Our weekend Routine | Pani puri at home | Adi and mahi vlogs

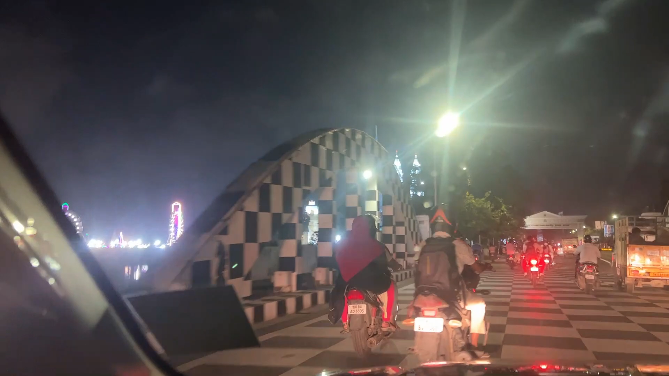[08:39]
நாங்க மெரினா பீச் கிட்ட வந்துட்டோம் கைஸ்.
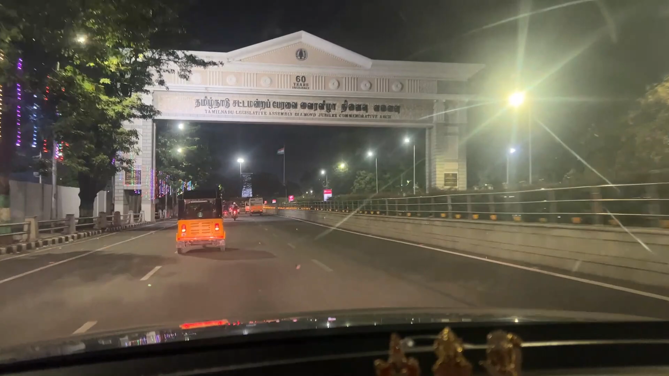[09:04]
சரி, ஃபைனலி வி ஆர் இன் மெரினா ரோடுல. நான் நார்த் சென்னை பார்த்ததே இல்லைன்னு சொன்னேன், அதனால ஆதர்ஷ் என்னை கூட்டு போயிட்டு இருக்காங்க.
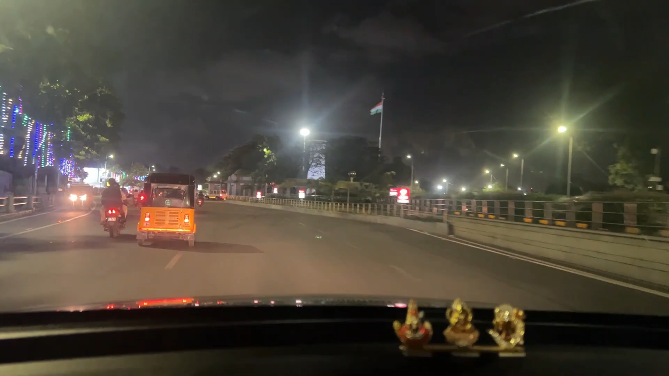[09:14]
சும்மா வெளியில மட்டும்தான் காட்டுவேன், பாத்துக்கோ அப்படின்னு சொல்லி கூட்டு போயிட்டு இருக்காங்க.